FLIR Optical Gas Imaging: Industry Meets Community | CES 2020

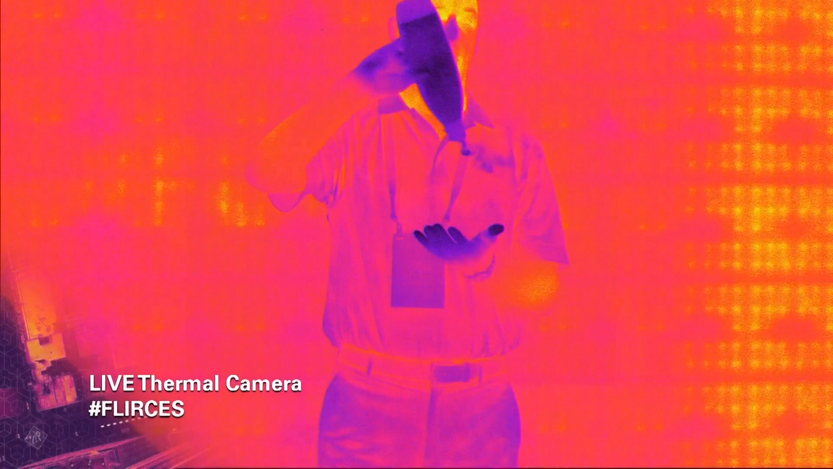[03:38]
But if you look at me, you can't see anything. I can't fill this gas.
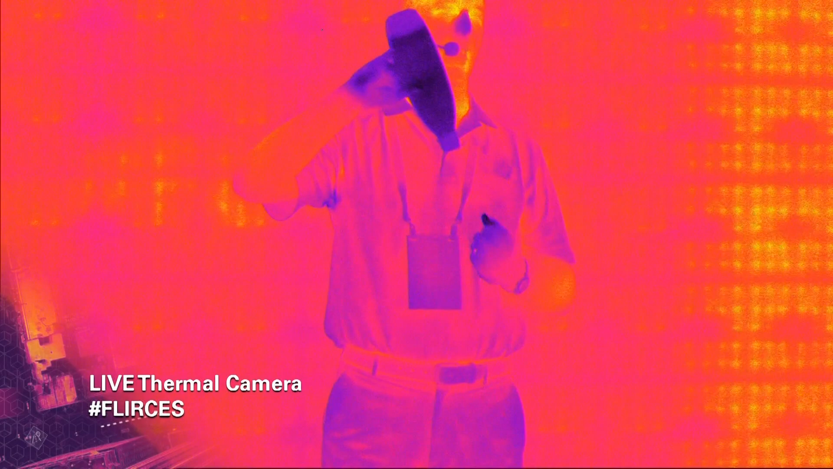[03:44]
I can't taste this gas. Carbon dioxide does it. If it had a bad taste, most people would probably not use a lot of soda streams.
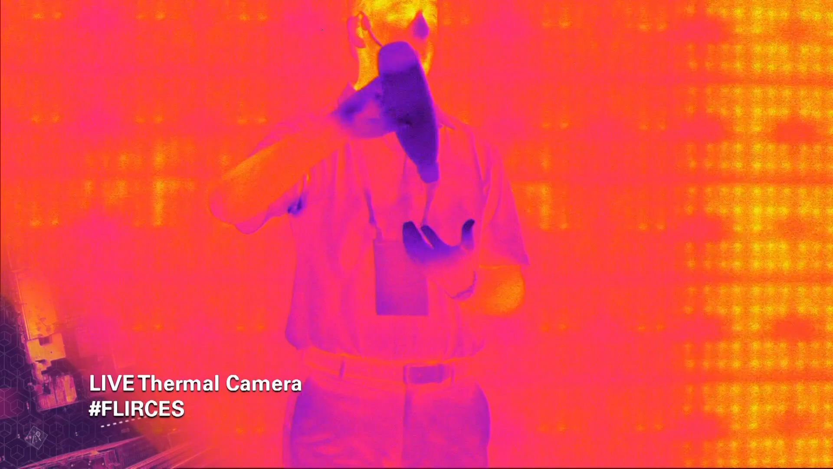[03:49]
So again, with this technology, you're able to visually see gases that to us are completely invisible.
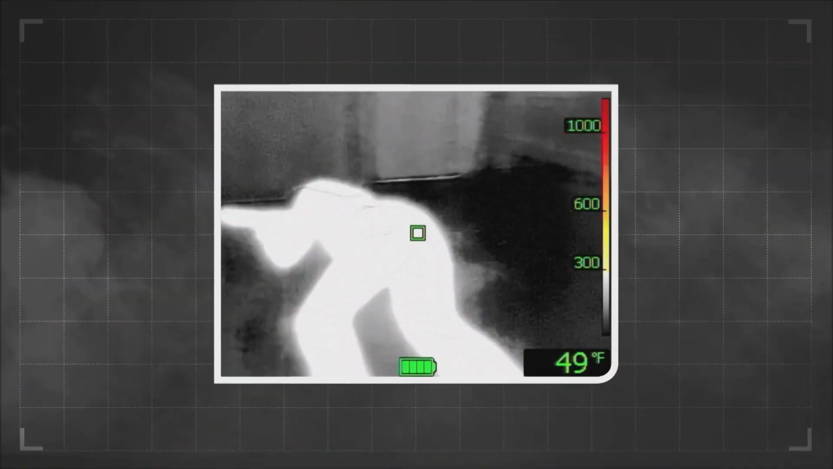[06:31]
On screen: spot 49°F
But with Fleer's superpower vision, you can see right through that smoke and you can hear that person, that person screaming help.